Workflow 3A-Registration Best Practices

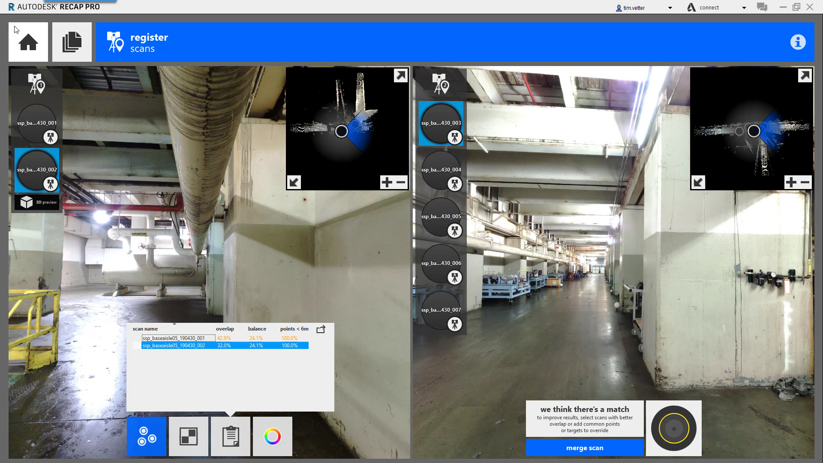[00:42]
group one has numbers here that look pretty good and then if I switch to group two and if you look here a lot of good overlap, good balance, good points.
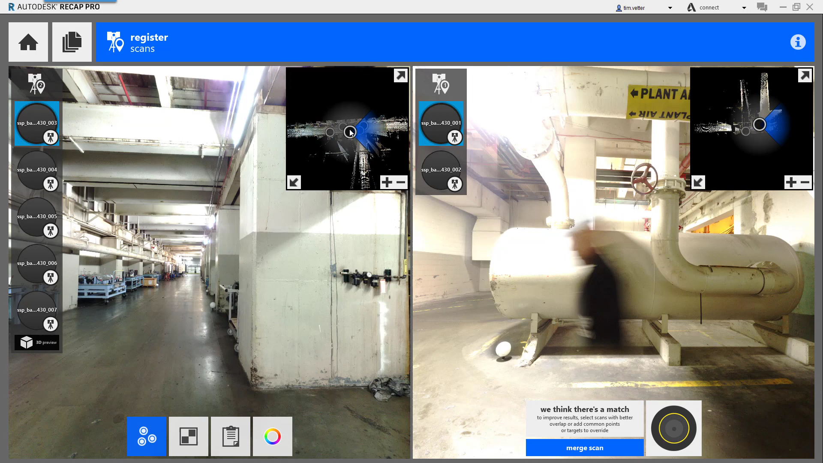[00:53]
Unfortunately when you look at the scan locations they should be in a numerical order. Here's scan three, four,
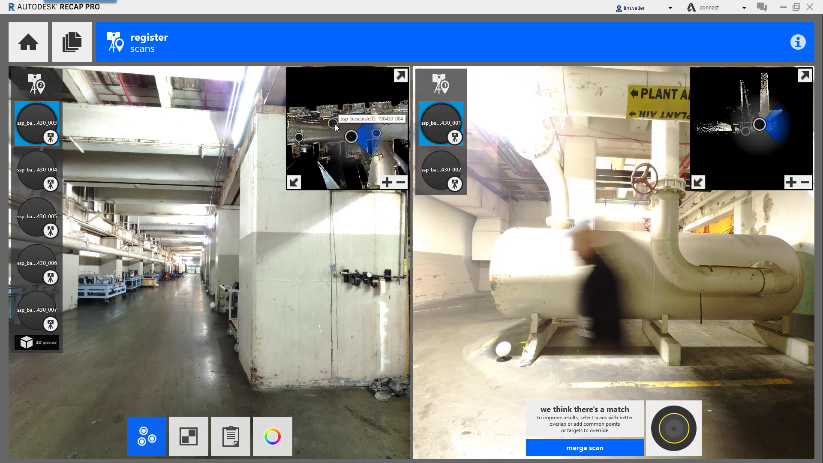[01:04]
six, seven, and there's five. They're all over the place. To fix this issue if I needed to break up the scan on the left I can remove scans by simply hitting this X. Over here knowing how bad the group of five is. I'm going to disband the whole group.
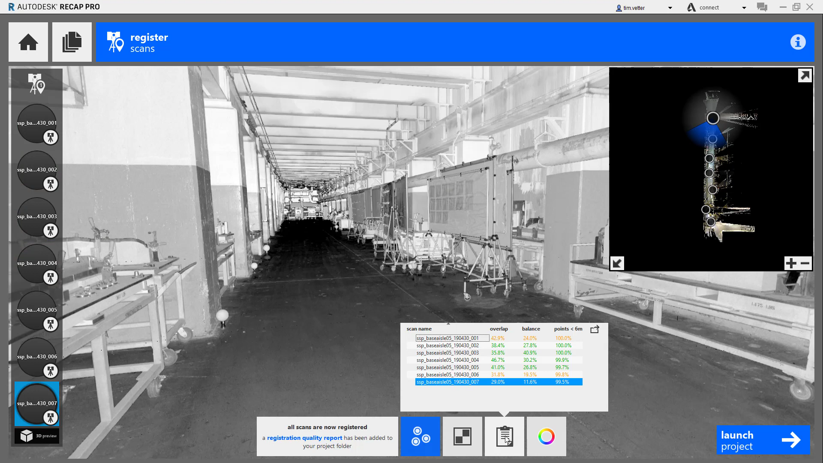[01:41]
In the seven scan project we have the resulting cloud-to-cloud registration results.
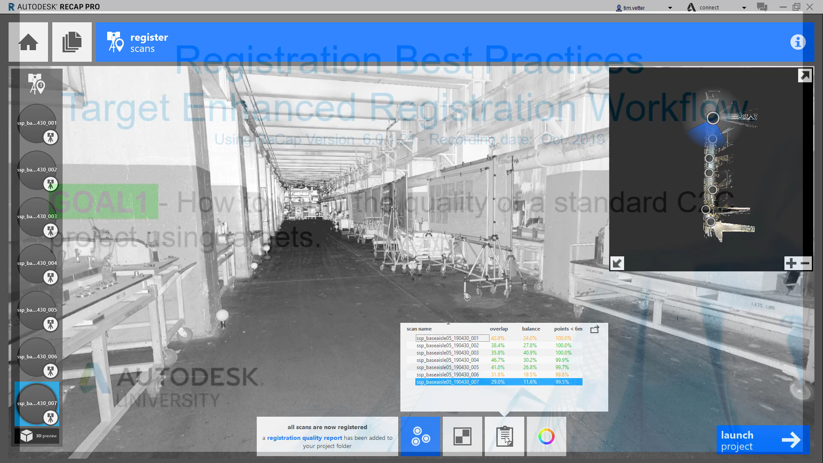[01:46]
Next step is to verify this project using targets.
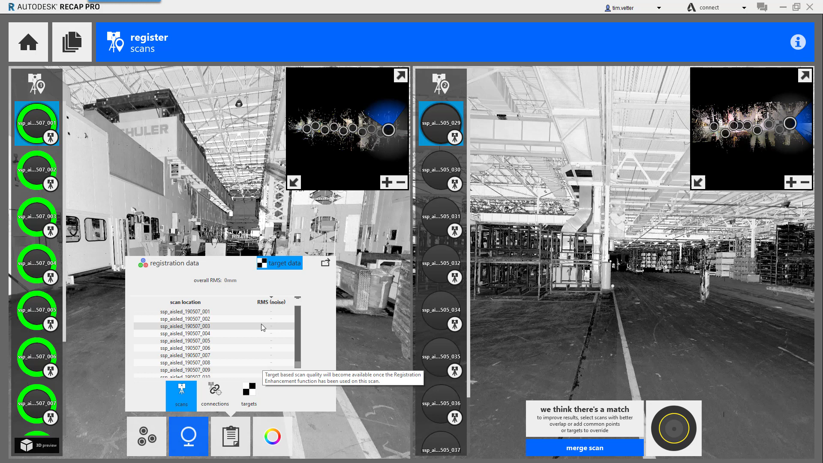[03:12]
The competitive software does include this value which helps you understand the positions of each scan cloud-to-cloud. So you have no way to verify that unless you use targets. So currently I have used targets to verify this group. Everything looks good here. Let's move on to group two.
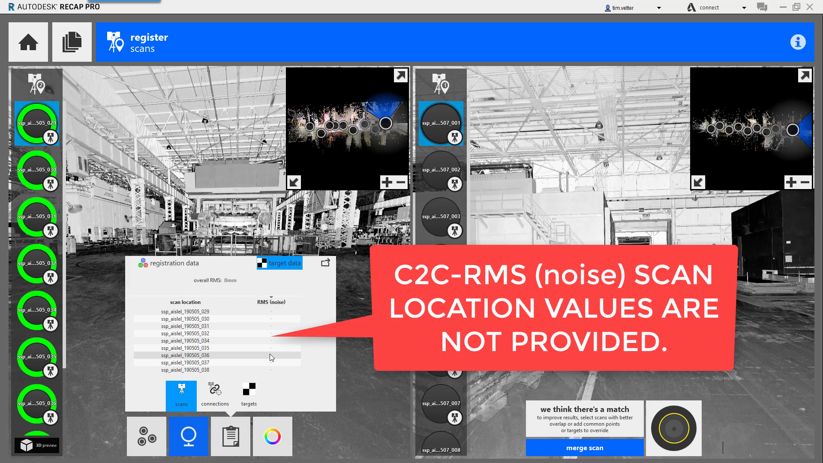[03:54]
You know it's cloud-to-cloud because again overall RMS is zero and I have information here for registration under target and with the scans notice nothing here for scan data. So that these are the indications that you are still in a cloud-to-cloud mode for that group.
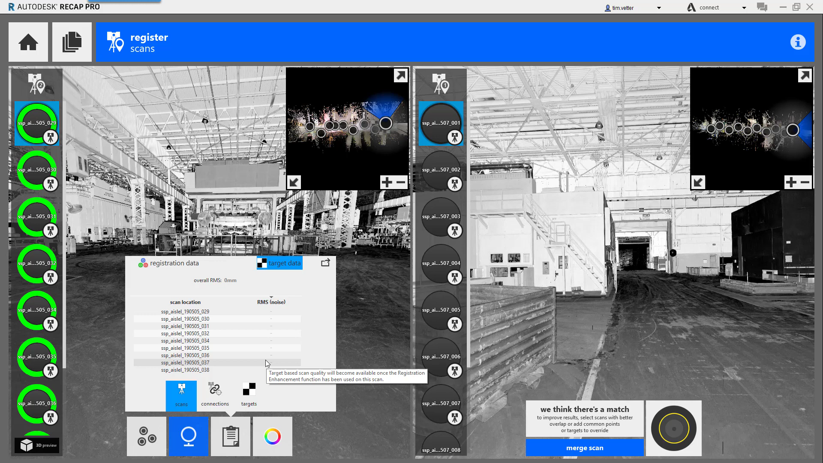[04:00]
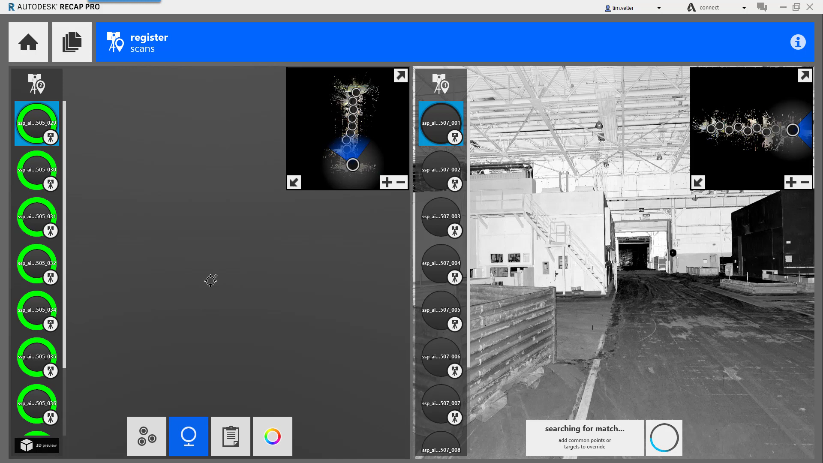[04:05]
We're going to go to group number three and with group number three you'll notice that not all of the scans are
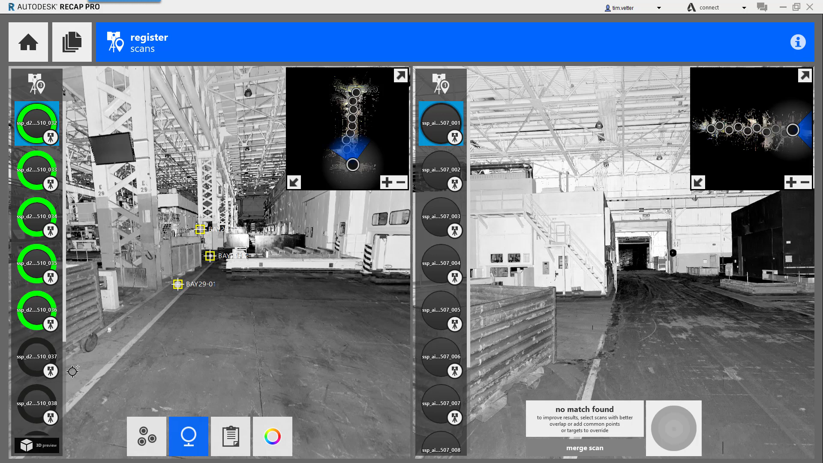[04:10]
green because I started to incur target computation error. It's a software bug. When you select your target you'll notice oh in this case it did accept it.
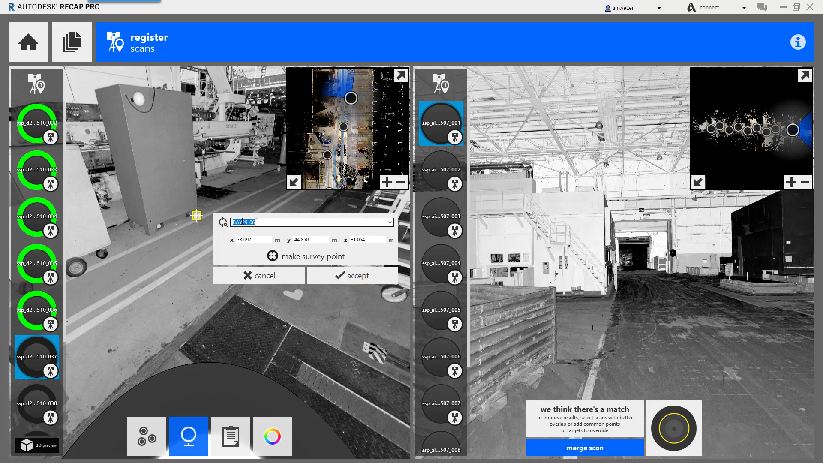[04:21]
That's good. Let's find out what's going on here. I know this one should be five. It selects that. Let's see what we get here. Okay so what you're seeing in here is it's telling you that it's completely horrible and bad. Typically it won't even recognize or automatically give you the information as to what target it is. It automatically told me it was five or six.
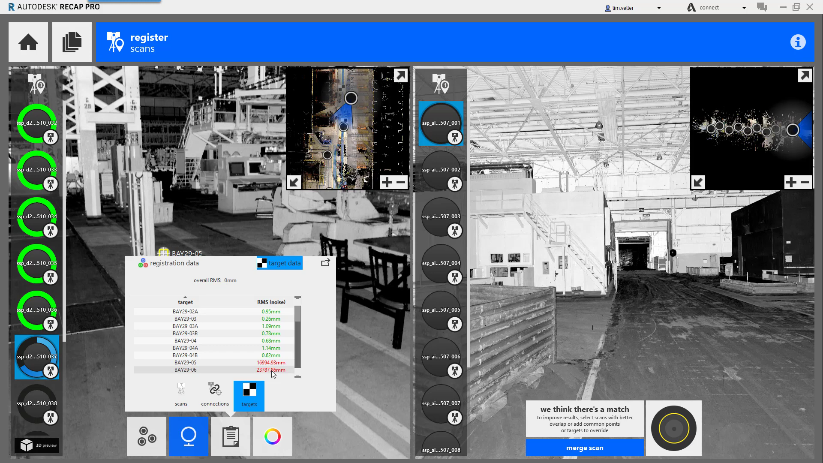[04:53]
It won't even do that most of the time. So I'm going to show you the steps to fix this. You're going to just simply suspend your project.
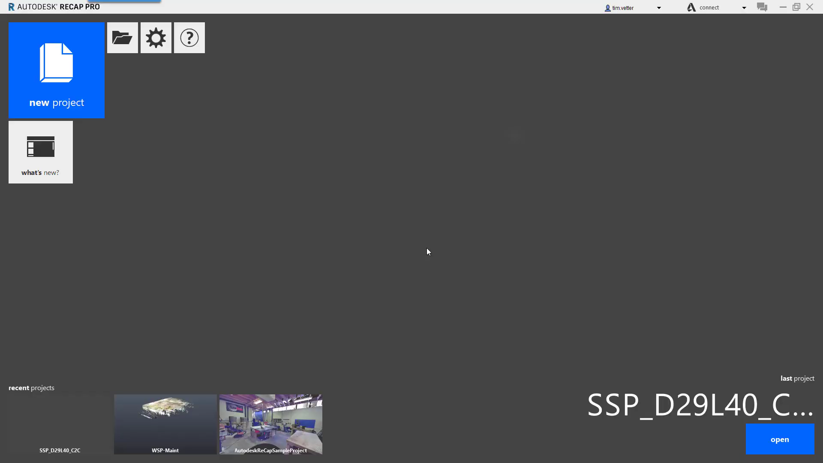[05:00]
You're going to reopen it.
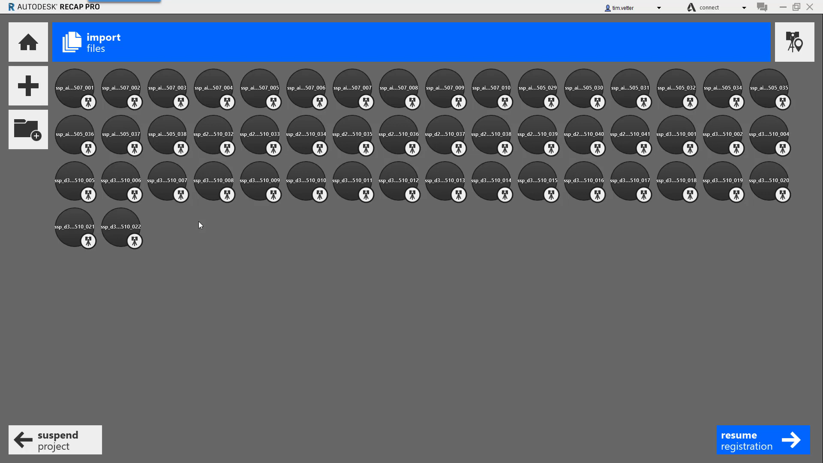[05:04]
Resume registration.
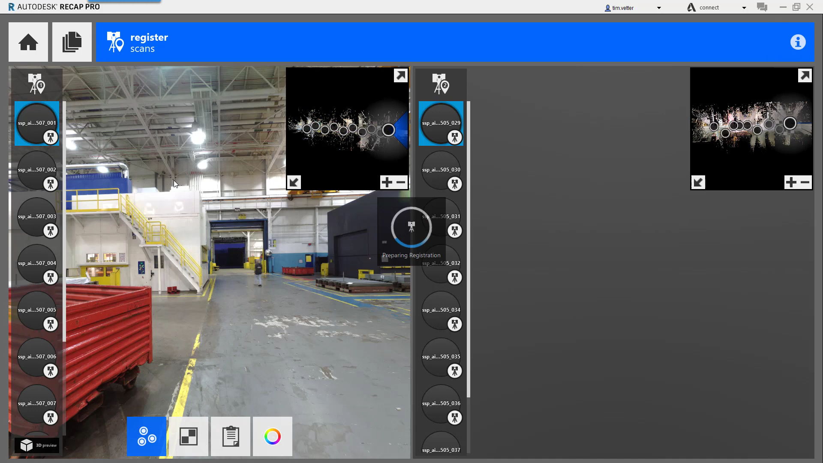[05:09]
You'll go back to number three. You want to look at the targets.
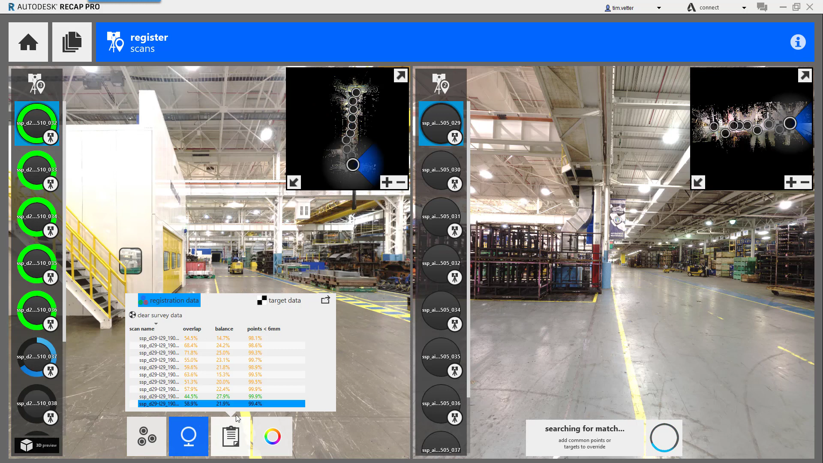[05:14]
Go to target data and you'll see that all of my targets now look good.
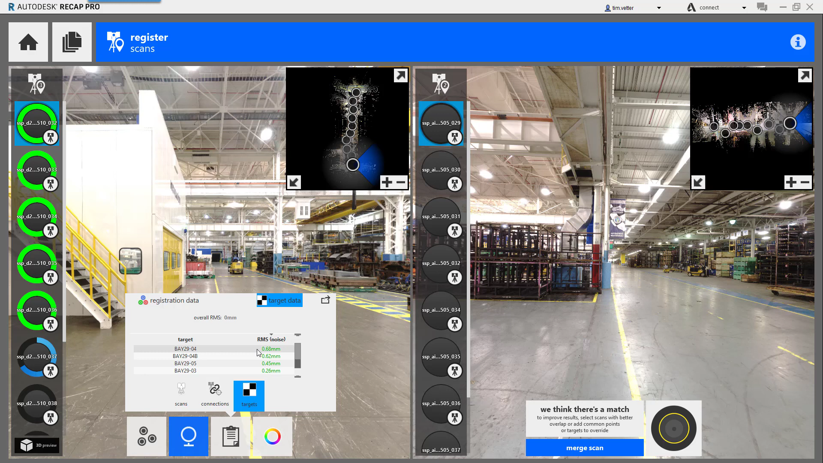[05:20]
So bottom line is the way to avoid this because it can be very frustrating and troubling to try to select all your targets. You have to do the whole project cloud-to-cloud can't verify cloud-to-cloud until you get all of your scans pulled together. Then you can go in and just start selecting your targets at the end of the workflow.